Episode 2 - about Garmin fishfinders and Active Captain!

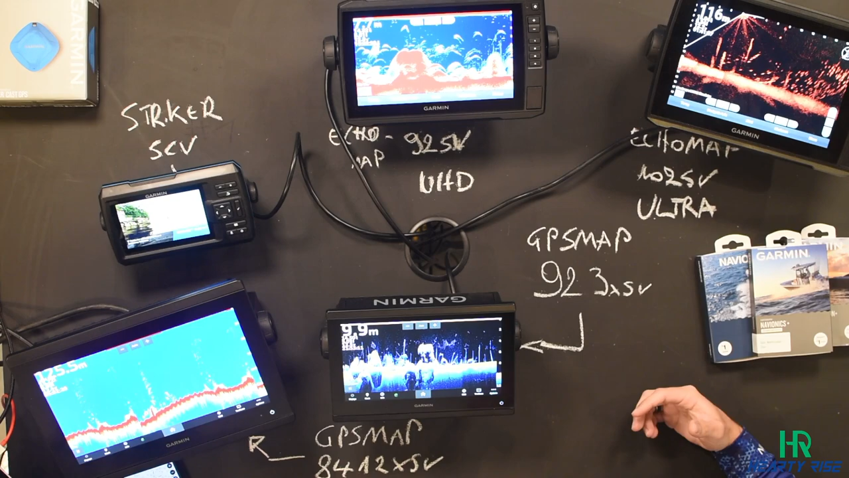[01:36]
So we have the Striker Cast GPS here.
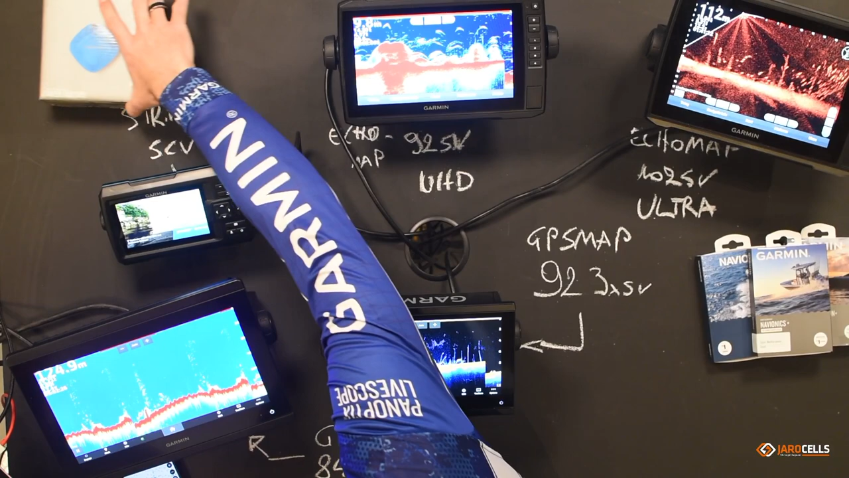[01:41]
I'm gonna put this the small picture. This one. This is one you can cast into the water, and then you can see the depth of the under your fish finder on your smartphone. So that's good to use when you're from fishing from the shoreline. Also in the Striker series, we have the Vivid 5. This is this one.
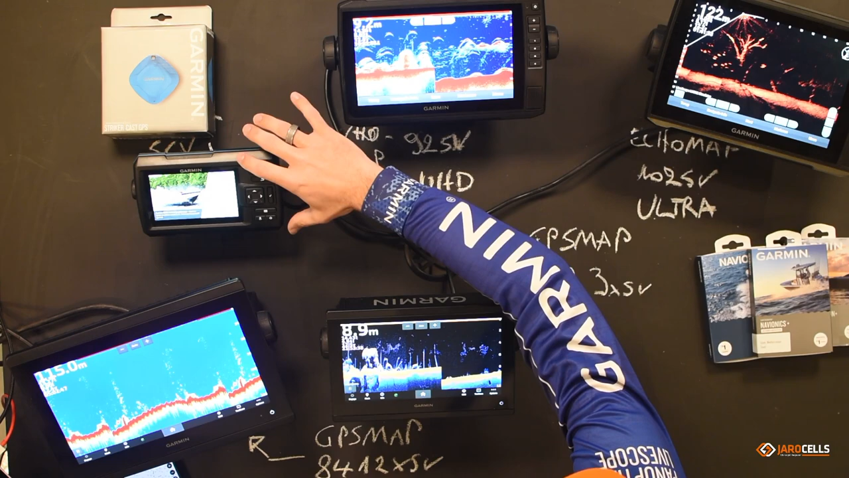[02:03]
It's a smaller Striker series from Garmin. Has the GT20 transducer. Then we have the EchoMap division. That's just a little bit above the Striker. Has touchscreen from the EchoMap. This is a 92SV. It's panoptics ready, so we can use it with LiveScope and PS30. Then we have the EchoMap 102. This is this one. This is the Ultra. A little bit better definition on the screen.
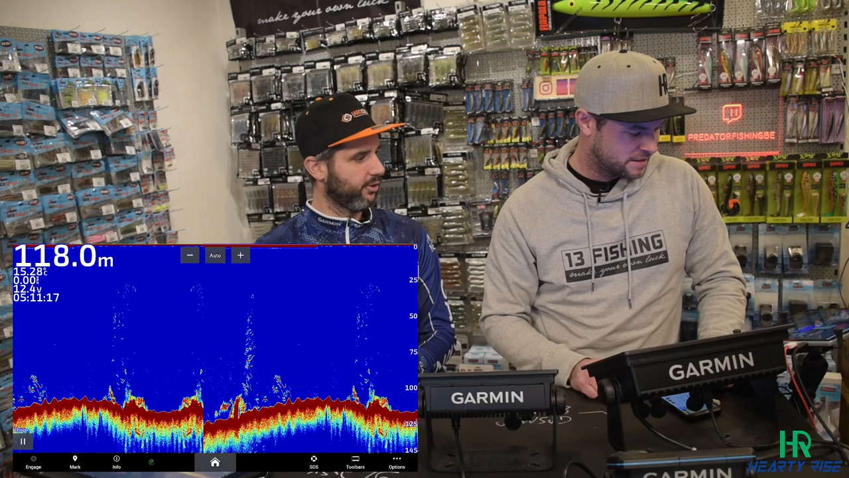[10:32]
On screen: depth 118.0 m
You have it on the Cast. You have it on the Vivid Striker, Echo Map, Sirius Ultra. It wouldn't be a depth finder without this. You really need this one. This is the original sonar function. Okay, then you can go to the 2D, the clear view. Sorry. Yeah, clear view. Scan is not from Garmin. Garmin says.
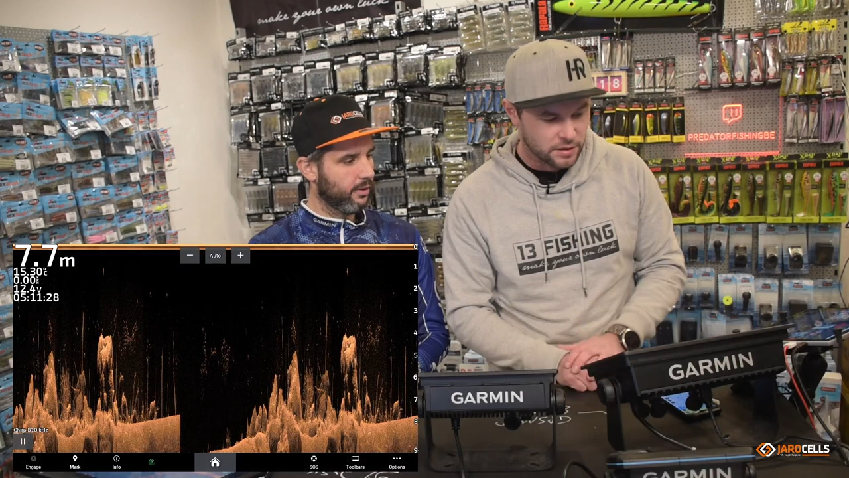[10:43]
On screen: depth 7.7 m
Names it clear view. Yeah, this is a higher resolution, higher chirp. So you can see this is 810 kilohertz now. It's actually a smaller cone, making it more detailed, but also, let's say, more difficult to track. Fish.
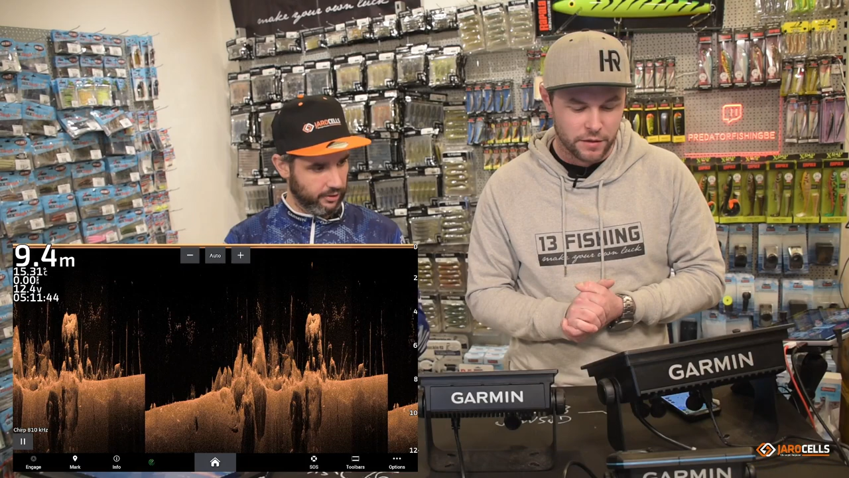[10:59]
On screen: depth 9.4 m
The smaller the cone, the smaller the area you are looking at. More difficult to keep your track of your bait, for example. And this is the chirp version, so you are switching different frequencies.
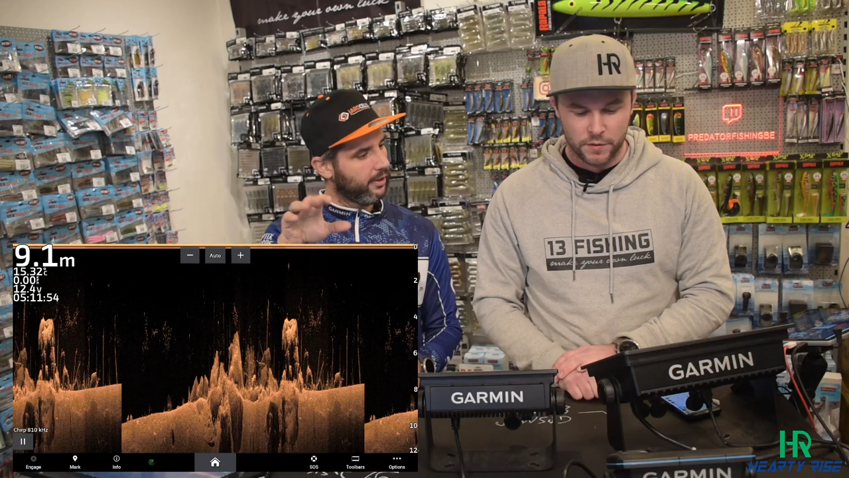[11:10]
On screen: depth 9.1 m
Yeah. So it's really good also. All right. By the way, guys, if you have any questions, don't hesitate. Ask us.
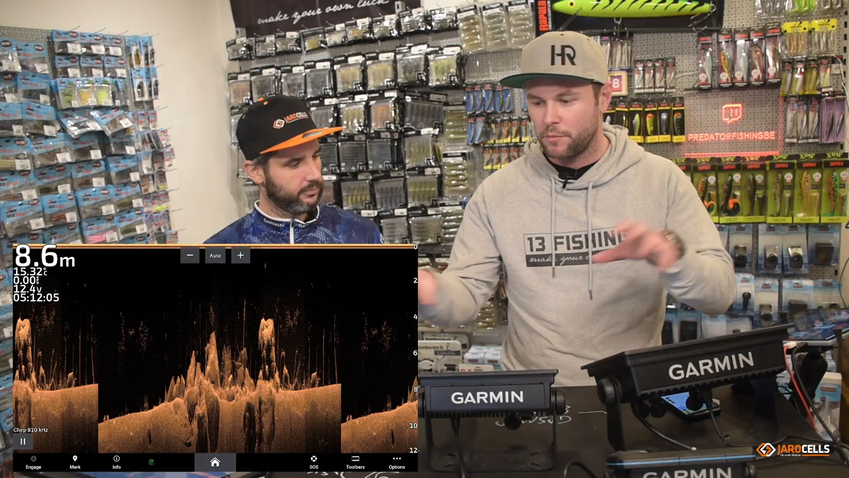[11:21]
On screen: depth 8.6 m
This is maybe main or basic sonar stuff. But we want to explain it because I think sometimes people will watch this who have no experience with sonar.
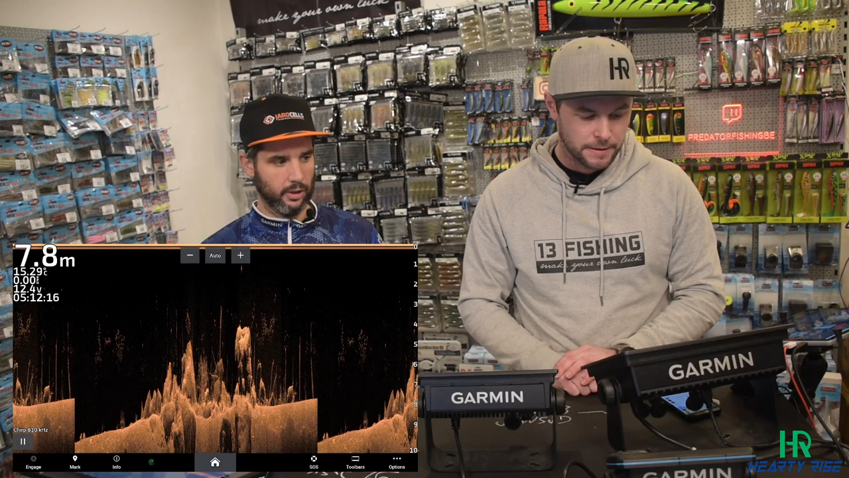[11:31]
On screen: depth 7.8 m
Or orientating look which one to buy. Yeah. And then third view, we have the side view. The side view, indeed, side view.
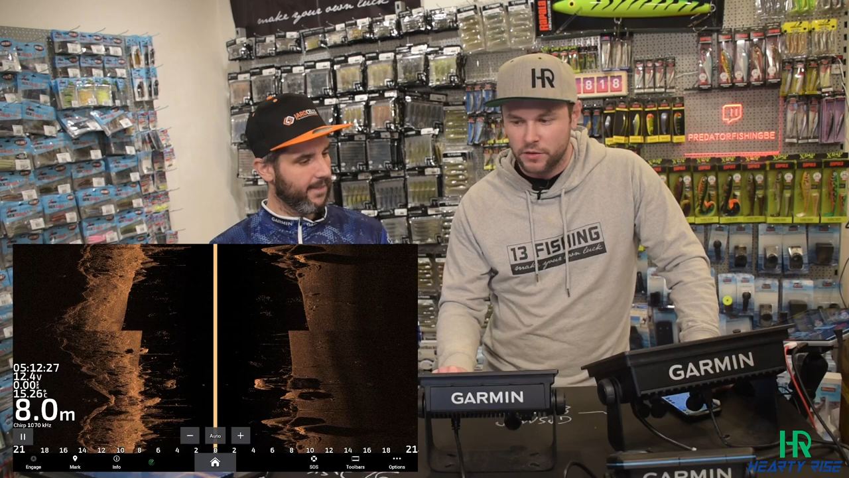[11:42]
On screen: depth 8.0 m
So we have this on the 9-inch, the UHD 9, the 10, the GPS map 923 XSV, and also on this unit. And also on the Striker 9 with GT52. We also have it with another transducer. Indeed. Yeah. So here we are actually, you can see it as a big flashlight to the left and to the right, which is lighting up the bottom, but also a part of the water column beneath you.
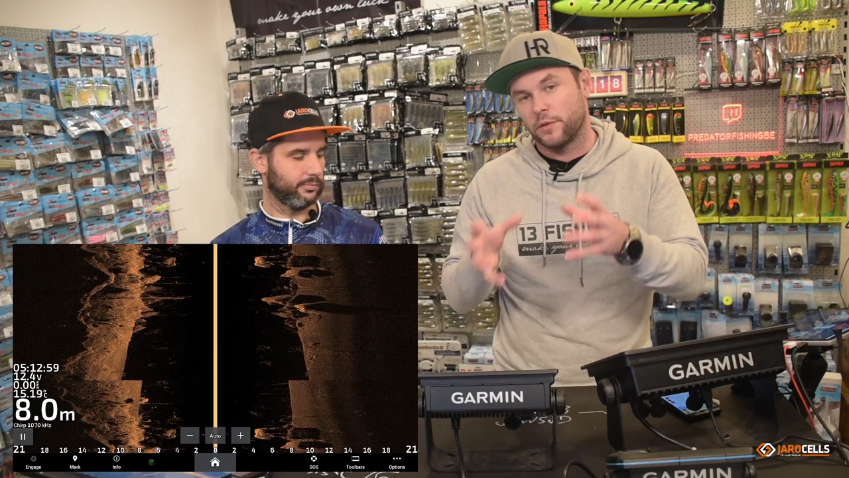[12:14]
On screen: depth 8.0 m
So every structure it encounters will highlight. So a bright, like you can see here. You can see it here for this rock structure. Sorry, it's here. So. It shows that clearly. Yeah, that you see the bright stuff is the obstacle, and then you see the shadow behind it. Yeah. You have to picture this as the yellow line in the middle. That's your boat, and then the black section underneath. That's the water column under your boat. So, if you look here to the right, you see it's about 8 meters deep.
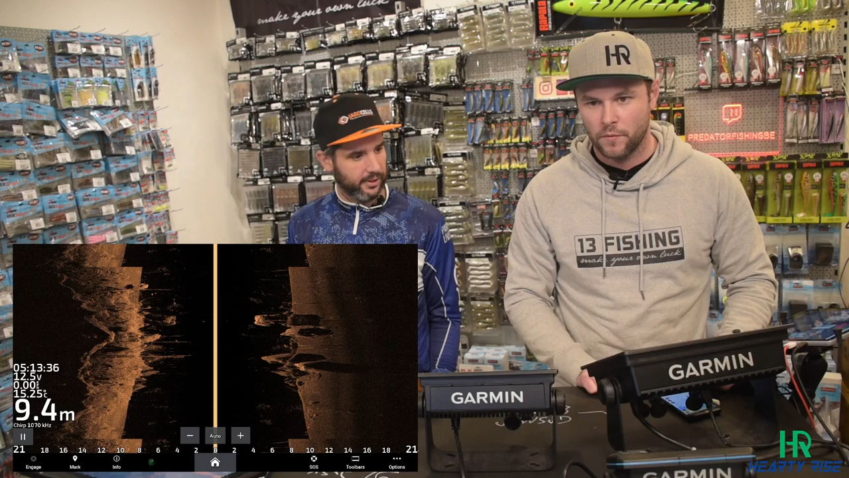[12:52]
On screen: depth 9.4 m
Now it says 9 meters, but you can see from 8 meters it starts to show you structure. That means that's alongside the boat. Then you start. It's not 8 meters to the right. It's under your boat that it starts. Yeah, but actually the difference in the depth we see is because you're further ahead. Indeed, it's the simulation that started up again.
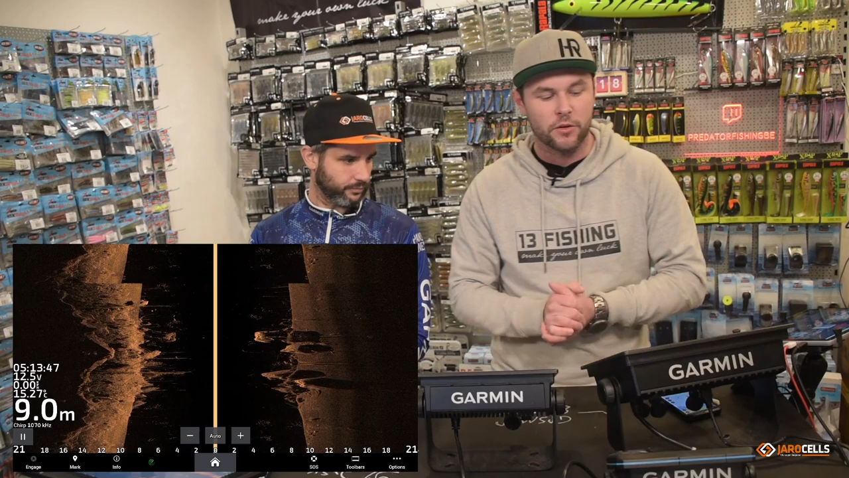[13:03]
On screen: depth 9.0 m
So this is side scan or side view, as Garmin calls it. Very useful. We use it mainly, let's say, in winter time, because you have less plants, and if you have a lot of plants, it's difficult to spot fish in between. In winter time, it's easier to spot. For example, big perch. This simulation is really kind of helping us.
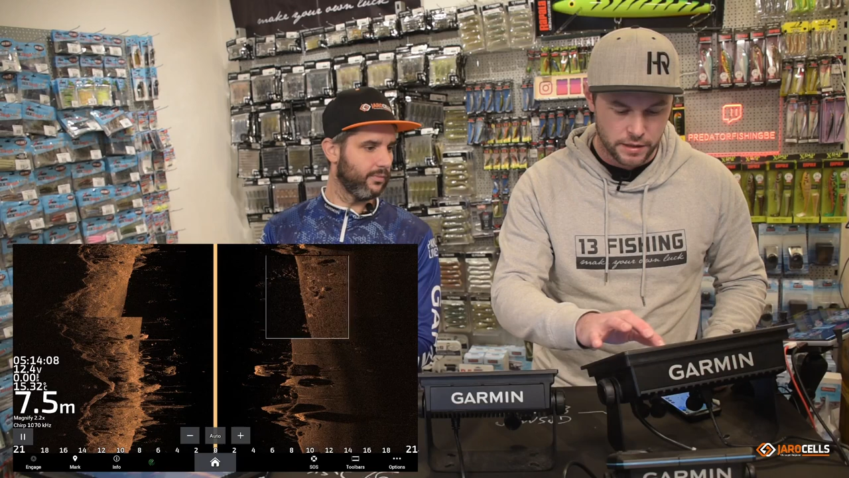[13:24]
On screen: depth 7.5 m
I would say if I would encounter this on the real time or on the water, I would definitely cast towards it.
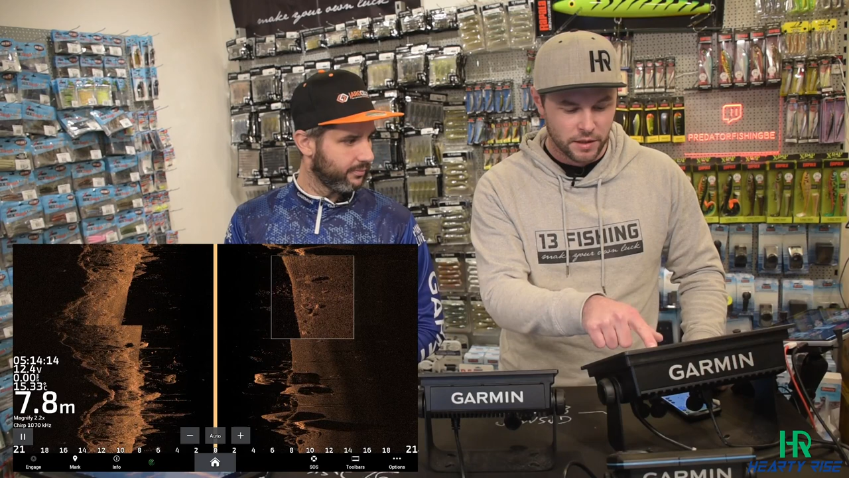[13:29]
On screen: depth 7.8 m
So really a big bright spot or an echo and a shadow. And actually, it's a fish on the bottom.
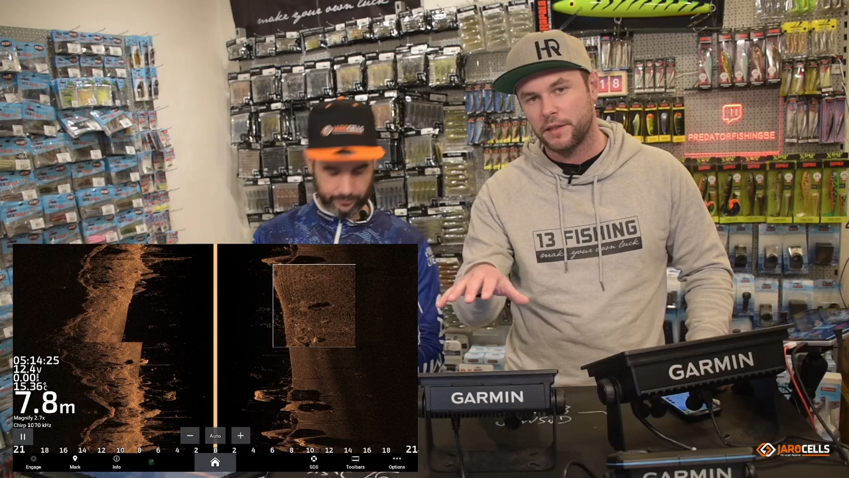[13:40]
On screen: depth 7.8 m
There's no space between the highlighted fish and the shadow. Yeah. We have a question. How fast do you need to go for good presentation? Like with the paddlers on the belly, it's difficult, I think.